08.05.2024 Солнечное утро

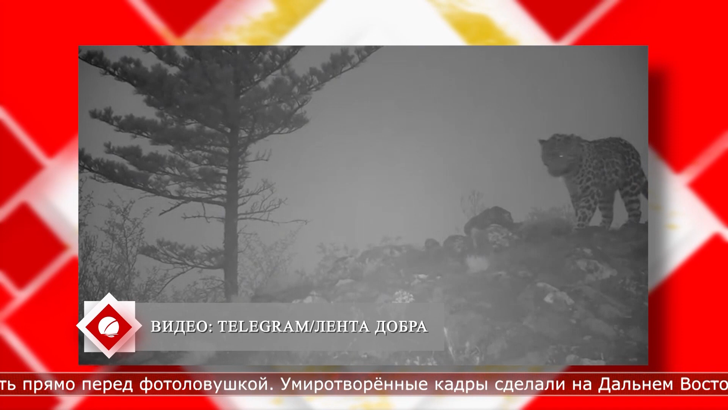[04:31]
Умиротворенные кадры сделали на Дальнем Востоке. Судя по видео, большая кошка хотела обойти территорию, но ей не понравилась погода. Тогда леопард просто развернулся, лег на камни и уснул.